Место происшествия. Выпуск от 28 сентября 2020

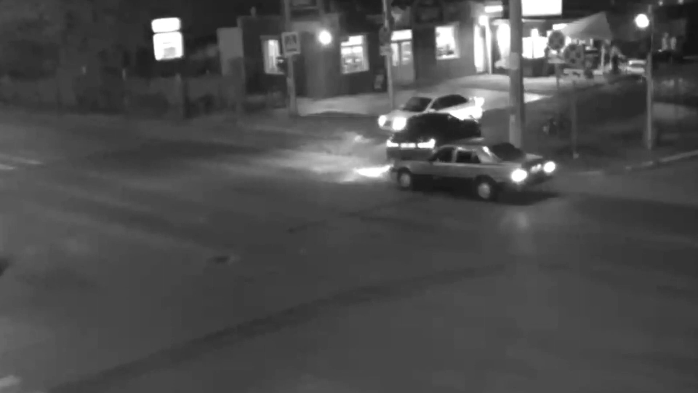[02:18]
Черный, как ночь БМВ свежего выпуска, активно тормозил перед поворотом.
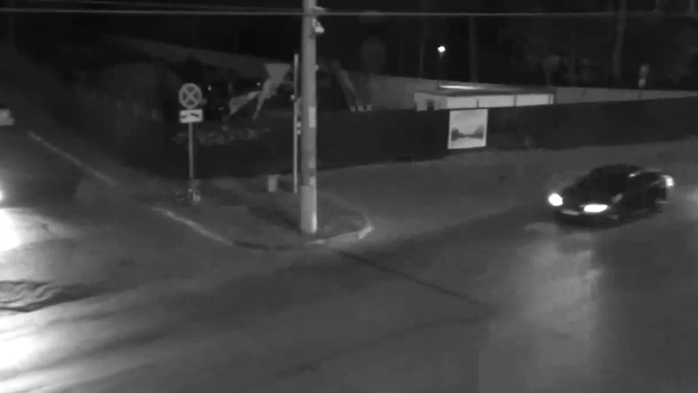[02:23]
Жаль, что легендарный «Мерседес» начала 90-х такой же эффективной тормозной системой похвастаться не смог.